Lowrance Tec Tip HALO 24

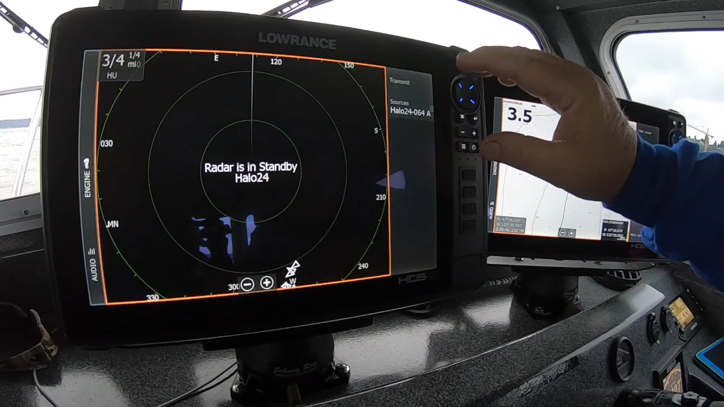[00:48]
It's instant on. There's no warm-up time on it. So I turn it on. Immediately it's going to detect the scanner.
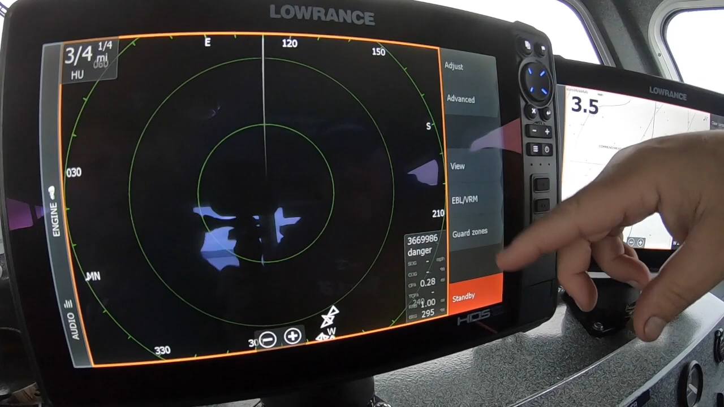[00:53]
It's going to come on and start giving me images. So right now it's at three quarters of a mile.
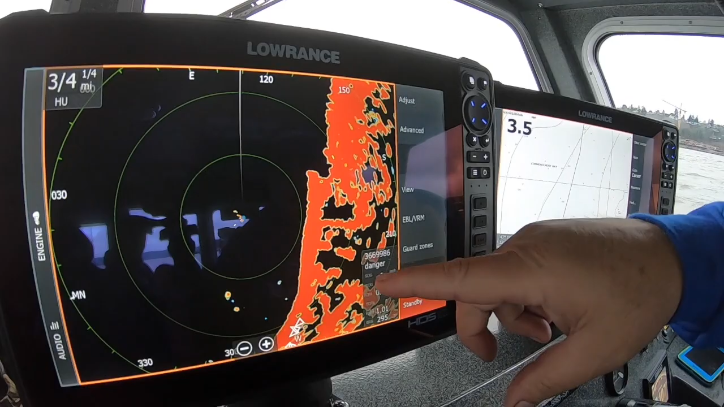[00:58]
I'm picking up land over here and any vessels that are out around me. So that's kind of a cool feature.
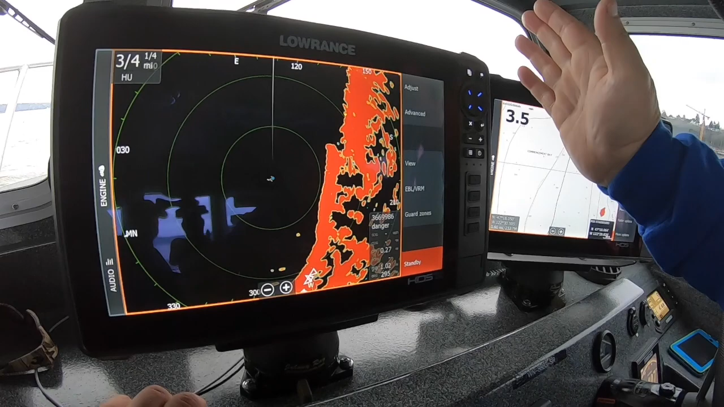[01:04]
So what else does it do? Well, for one thing, I can adjust it and I can pick up harbor mode, offshore mode.
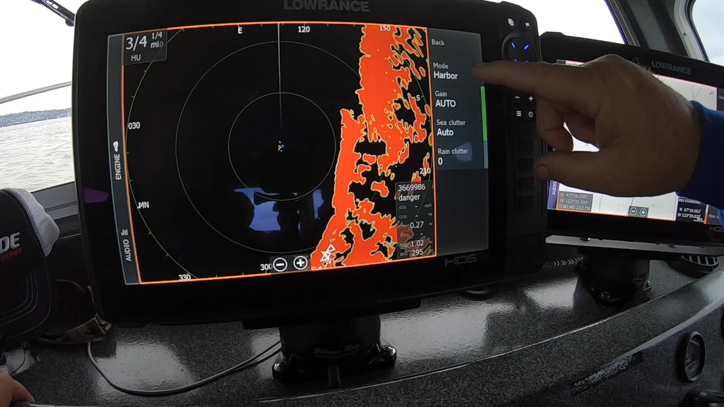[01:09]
If I switch to offshore mode, it takes on some of the clutter.
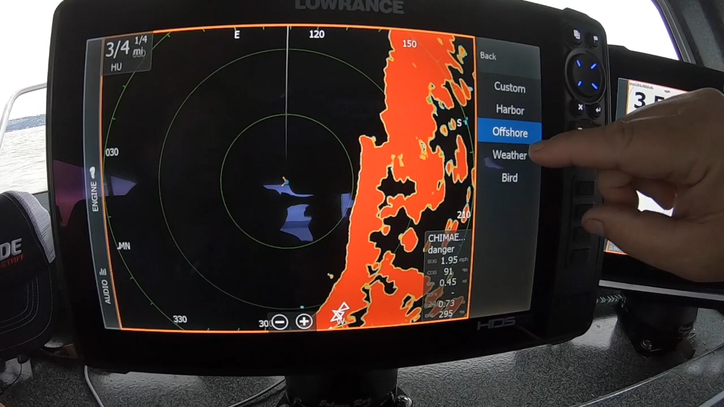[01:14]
I can go to weather mode, pick up storms approaching, rain, anything like that that's coming in on us.
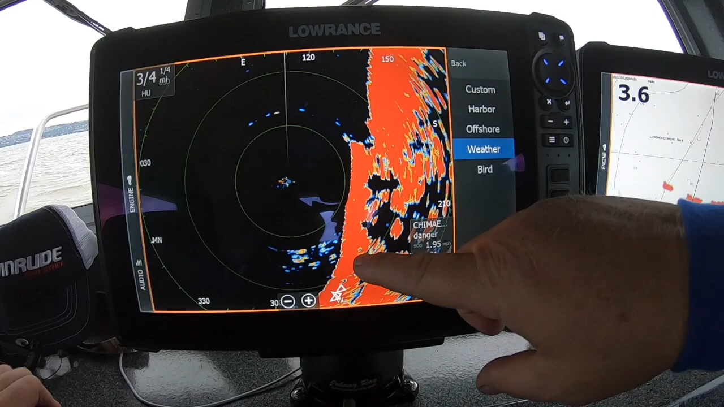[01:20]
I can go to bird mode and by adjusting it, I can pick up birds as they're flying around. So it's a really cool radar. All right, so let's go back to offshore mode.
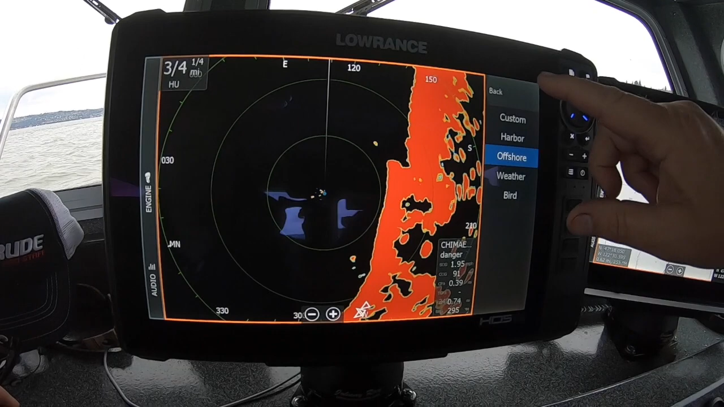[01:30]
And then one other thing it does really well is I can run it in dual range. So I come to here.
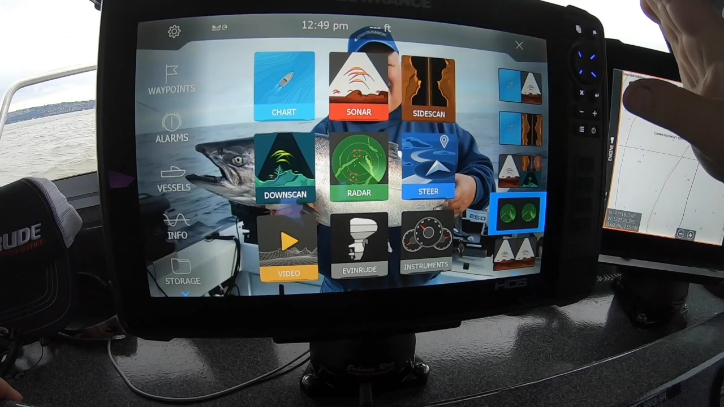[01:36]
This is kind of a neat feature. So over here, I have it at three quarters of a mile over here at one mile.
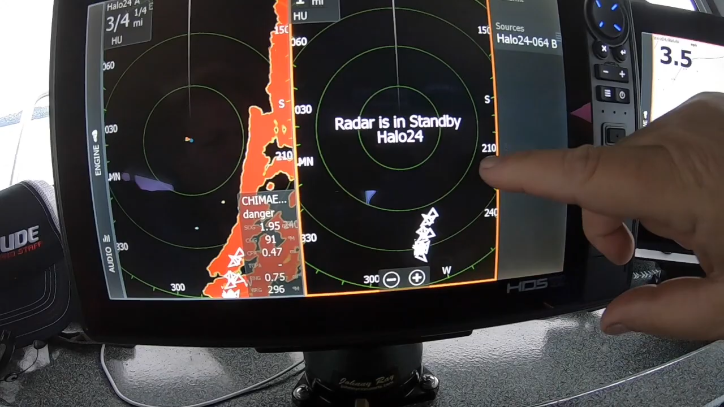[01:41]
So I'm going to touch this side. I'm going to put this one on transmit. I'm going to go ahead and run this one out.
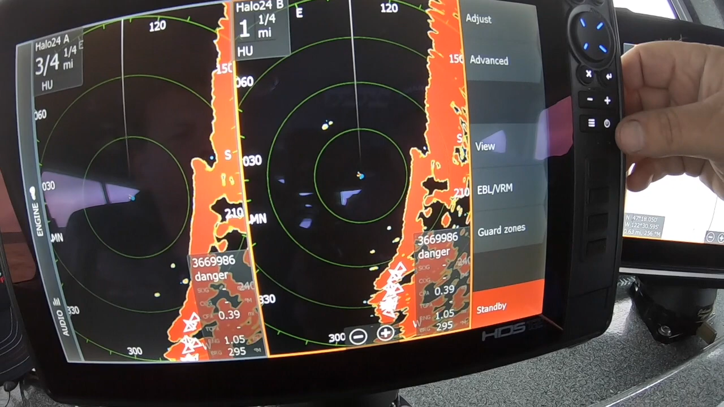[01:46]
So I'll zoom it out to, let's go up, run this one way out here.
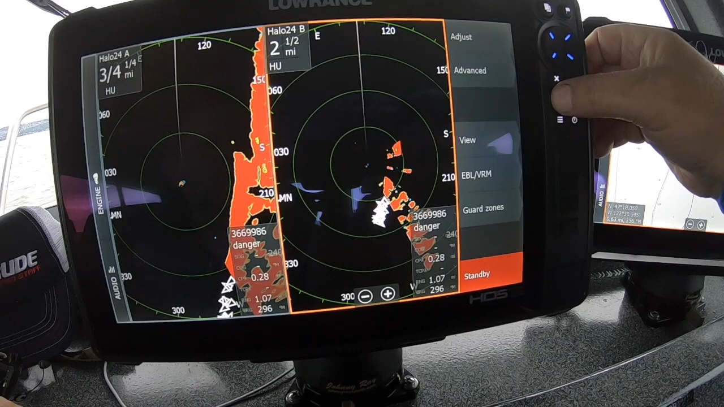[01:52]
So run it out to maybe four miles. I have this one at three quarters. I usually run it in a little about a half a mile.
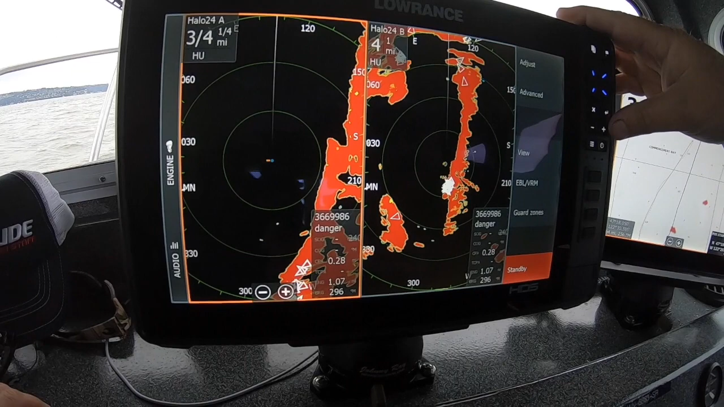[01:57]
So I have one at a half mile, one at three quarters of a mile.
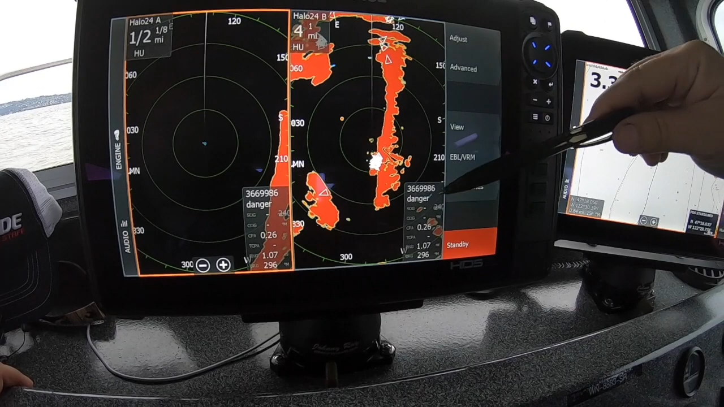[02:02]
When I have the AIS on, it also will show me if there's a ship, anything around here. So now I have dual range on the same radar.
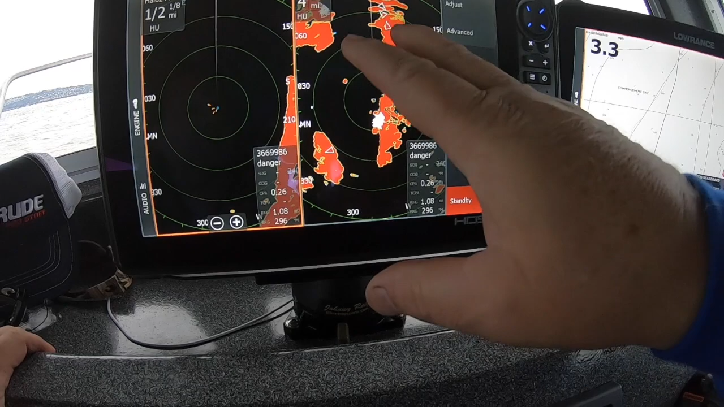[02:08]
Really a cool function. It also has a Doppler so I can actually see which way the boats are moving.
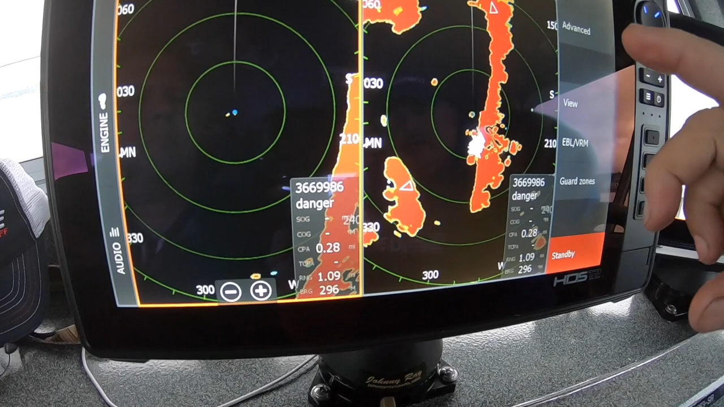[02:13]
So it'll change color if they're moving towards me or moving away from me.
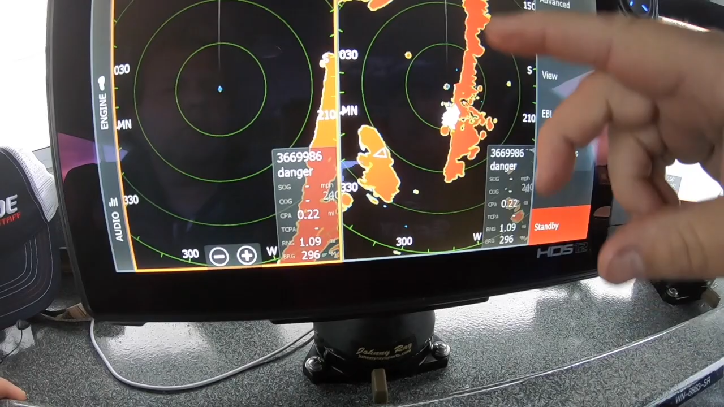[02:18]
So I know which way they're going. Really a cool feature from Navico.